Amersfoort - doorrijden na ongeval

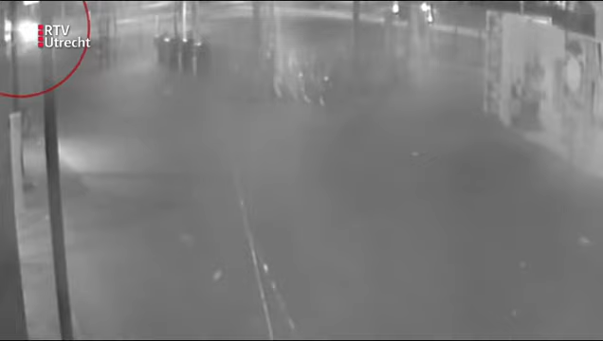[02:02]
De Mercedes rijdt de fiets er aan en daarna de bromfiets. Hier de aanrijding nog een keer. Onder de auto zien we vonken.